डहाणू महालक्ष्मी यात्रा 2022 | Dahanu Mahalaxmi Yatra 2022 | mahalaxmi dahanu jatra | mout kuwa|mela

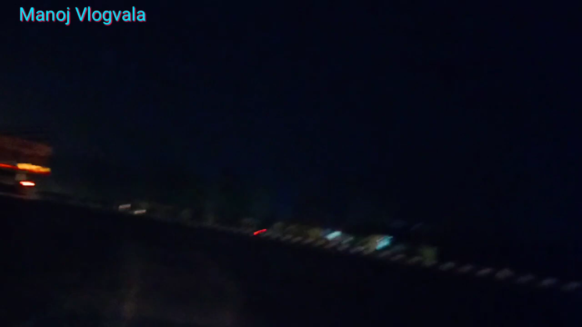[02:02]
आता आपण मित्रांनो जवळपास पोहोचलेले आहेत, तर हायवेवर आपण पोहोचलेले आहेत. बघू शकता मित्रांनो,